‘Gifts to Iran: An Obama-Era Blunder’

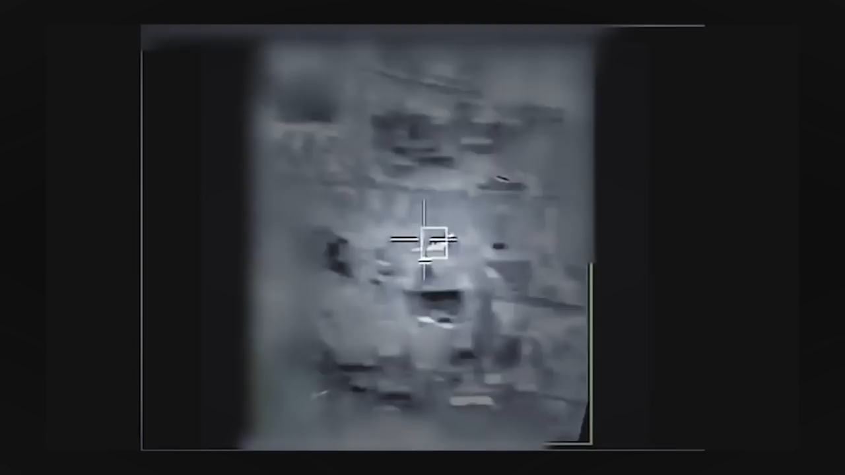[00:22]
It was launched from Syria and quickly shot down by an Israeli Apache helicopter.